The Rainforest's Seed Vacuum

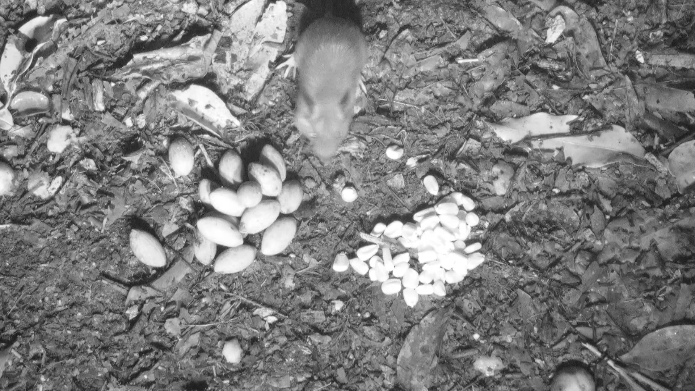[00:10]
What are the survival chances of Okatea Monteverdensis seeds against the forest pocket mouse here in Monteverding?
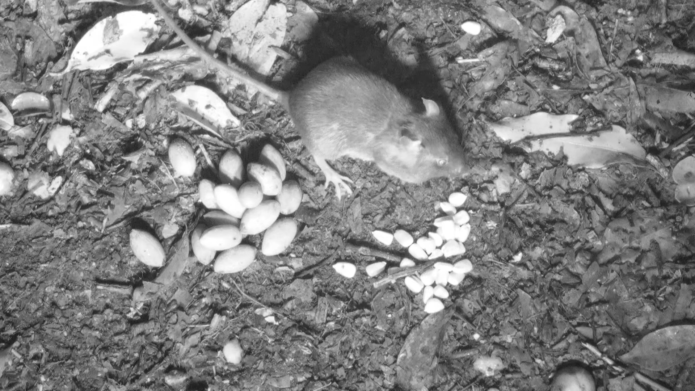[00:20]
Against the gold standard of corn, little interest is paid by both young and old mice to the Okatea seeds. This young mouse thinks he hit the jackpot as he stuffs his cheek pouches with corn. Oh, that owl just flew off with our steady mouse! Continuing with the new volunteer... Damn, not again! Notice how the mouse finds the last kernel of corn under the Okatea seeds.